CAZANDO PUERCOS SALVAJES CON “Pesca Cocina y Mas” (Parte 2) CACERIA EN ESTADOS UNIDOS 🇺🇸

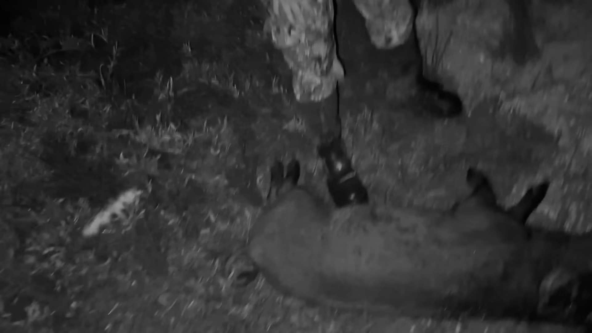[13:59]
Estoy muy feliz, el primero.
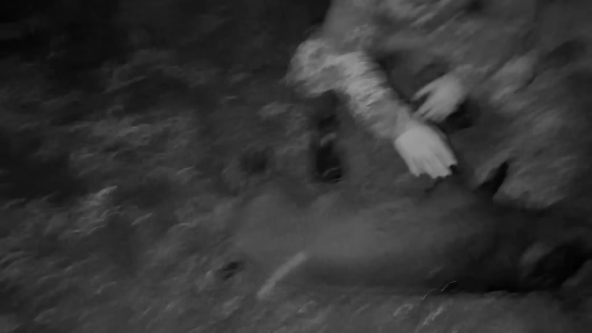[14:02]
Fue un tiro directo a la cabeza. Así que muy feliz. No apuntes por mí, ¿ok? Okay.
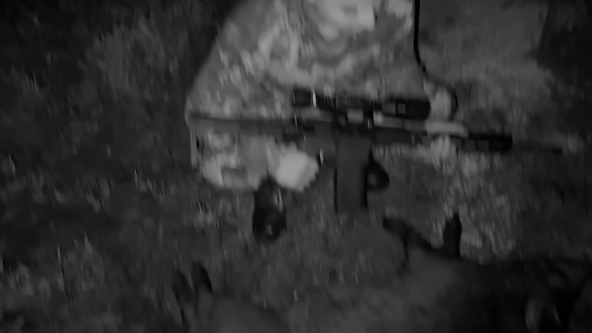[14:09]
Muy feliz. Con este, el punto 6.5.
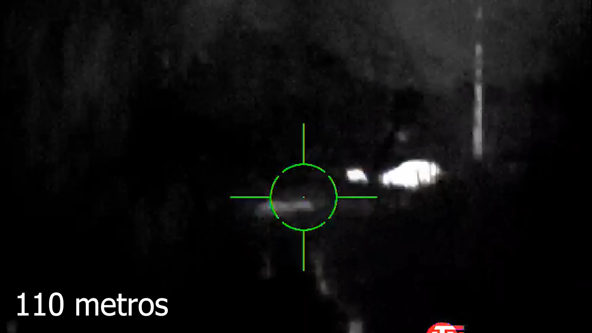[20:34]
cayó. Ya bueno, el segundo jabalí de toda mi vida ha caído recién. Trataba de no hablar todavía porque estaba recién caído y cualquier cosita se podía levantar, pero ya está agotado ya.
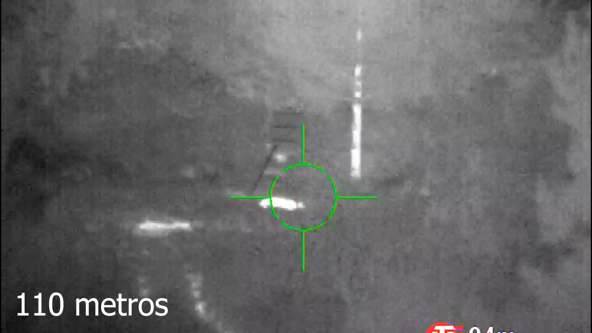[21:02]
Un tiro nuevamente a la cabeza, según yo. Así que ya sabía, apunté 100% a la cabeza. Así que tendría que haber sido la cabeza.